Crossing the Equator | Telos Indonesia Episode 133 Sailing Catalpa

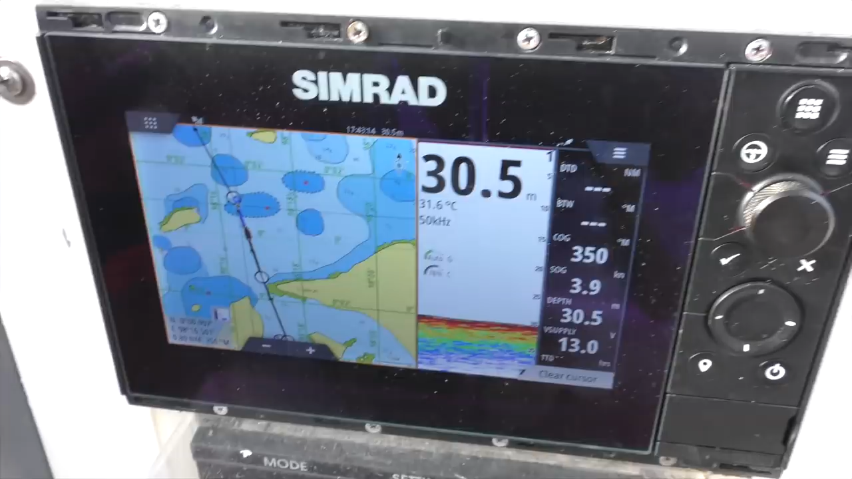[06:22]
On screen: depth 30.5 m, water 31.6°C
Woo-hoo! So we just crossed the equator. Zoom in, guys.
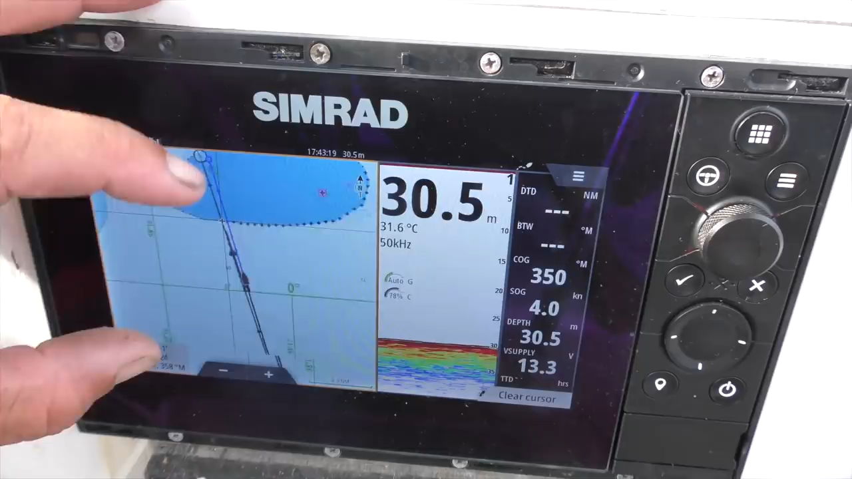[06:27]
On screen: depth 30.5 m, water 31.6°C, speed 4.0 kn
Here we are.
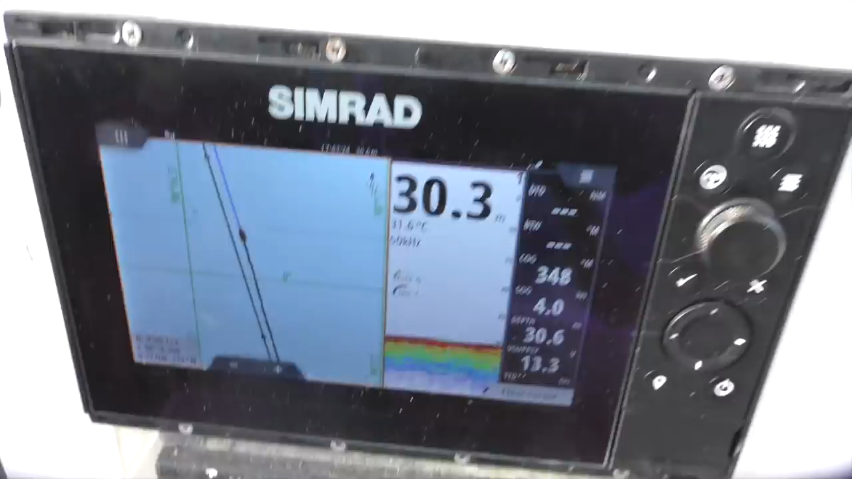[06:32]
It is. It's the line. North of the equator.
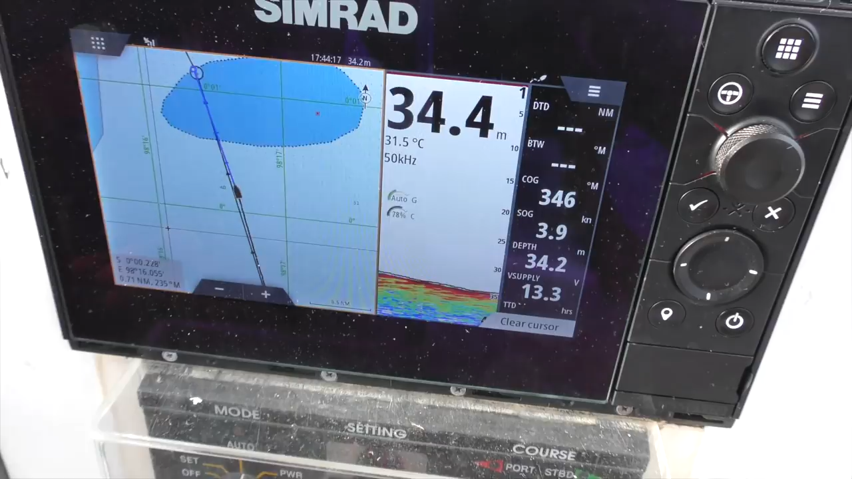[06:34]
On screen: speed 3.9 kn
We're now in the northern hemisphere. Anyone feel any different?